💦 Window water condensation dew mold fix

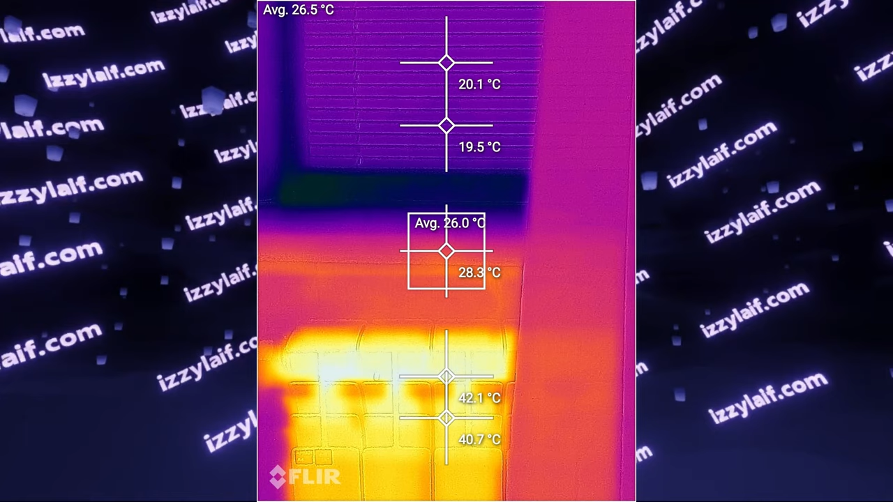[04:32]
This even happens on smaller windows, with a radiator under them, if those windows have a very deep windowsill, which prevents hot air reaching the glass.
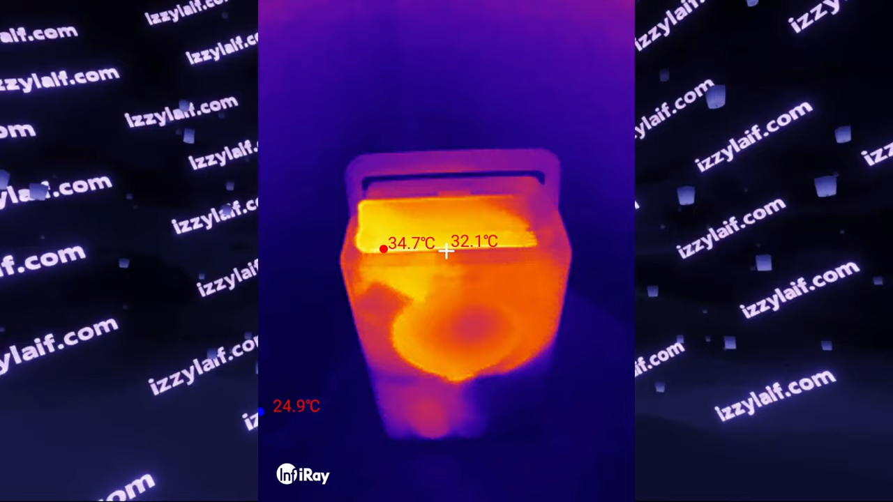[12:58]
On screen: spot 32.1°C, max 34.7°C
And this portable dehumidifier uses the same principle with only difference being that collecting moisture from air is its only use,
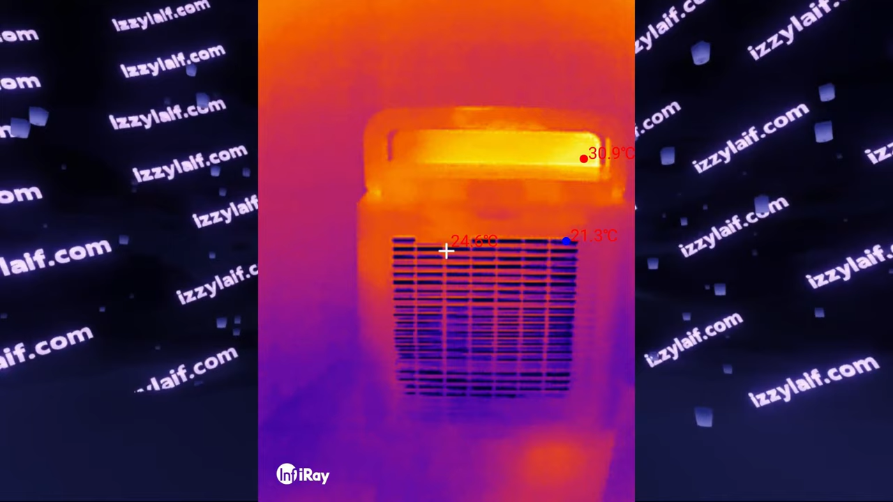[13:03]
On screen: max 30.9°C, min 21.3°C
while in a fridge it's more of a nuisance and inconvenience than a proper function.